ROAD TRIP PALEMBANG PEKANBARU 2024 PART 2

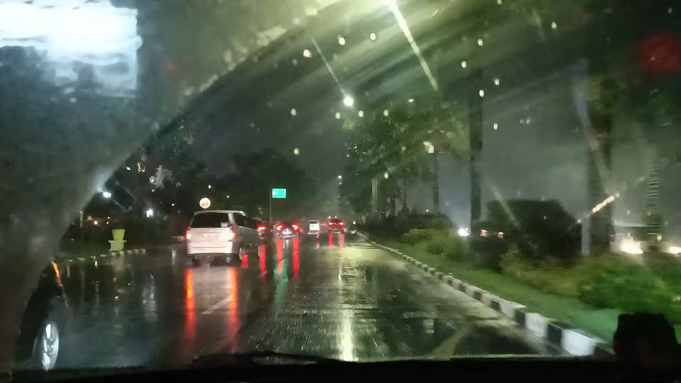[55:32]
banjirnya sih dikit ya, banjir dikit, gampang dilalui, bukan yang sulit.
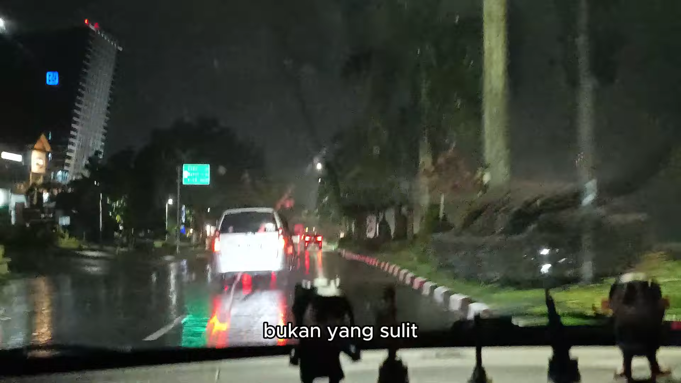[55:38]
Karena udah surut sedikit, dan tidak terlalu panjang juga sebenarnya banjirnya.
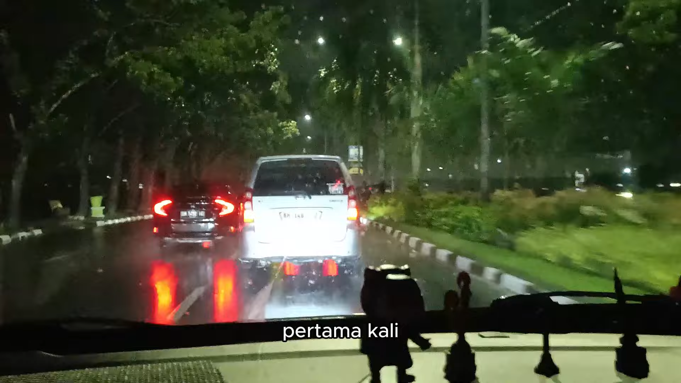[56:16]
benar, maksudnya pertama kali, jadi agak deg-degan di sana.
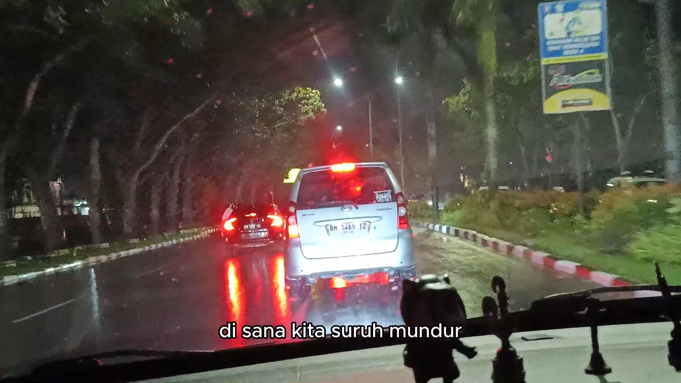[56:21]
Kita suruh mundur, ada mobil lawan, truk udah mepet-mepet dari depan kan, di arah berlawanan, ada pada depan muka sama truk gitu.
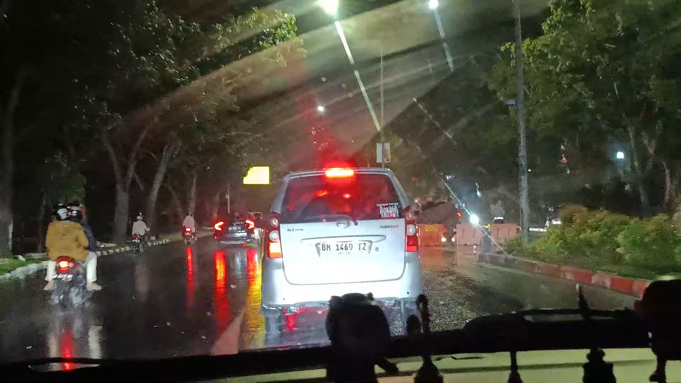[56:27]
disuruh mundur gara-gara kita ngeblong ke kanan,
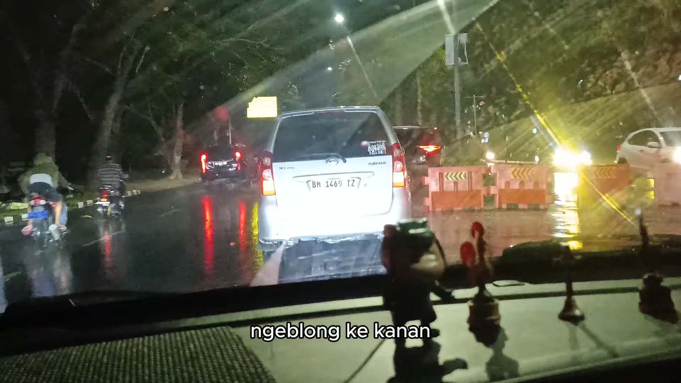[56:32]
kalau jalur kanan supaya lebih cepat ngikut orang. Sebenarnya kalau sendiri juga nggak akan berani sih gitu ngikut orang, ternyata orangnya lewat, kitanya yang ketahan sama adu muka sama truk.
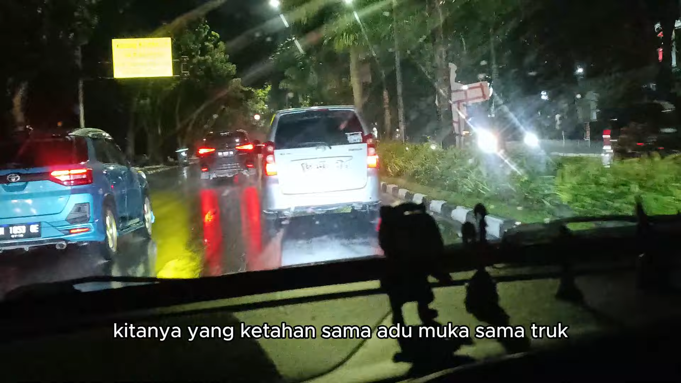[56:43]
Jadi ya disuruh mundur, suruh ini dan sebagainya lah. Lewat Kopi Sunda nih, tadaaa, yang gak kelihatan.
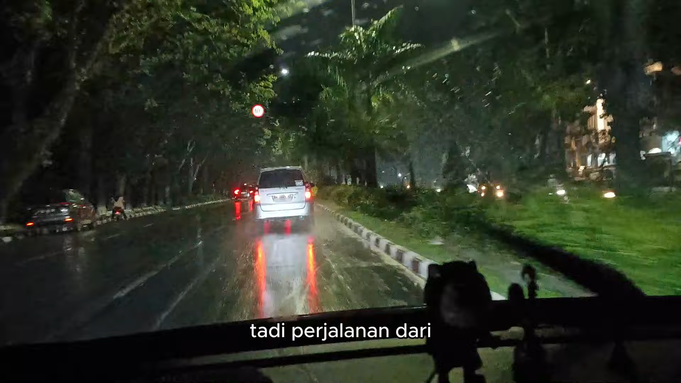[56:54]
Tadi perjalanan dari Kerinci ke Pekanbarunya juga gak bisa direcord karena